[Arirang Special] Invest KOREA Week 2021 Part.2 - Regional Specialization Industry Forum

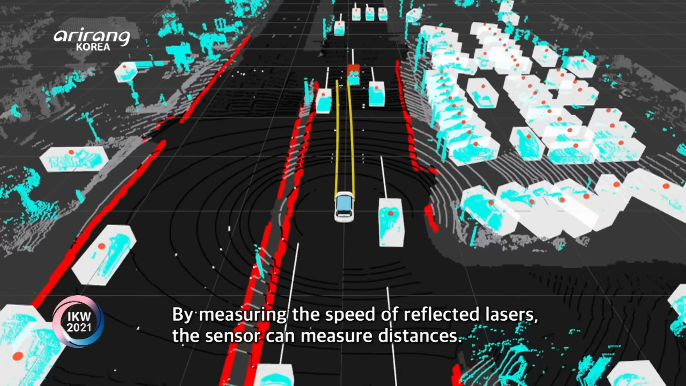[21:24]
레이저를 쏴가지고 반사되는 속도를 통해서 그 거리를 알아내는 거리 측정용 센서라고 보시면 될 것 같아요.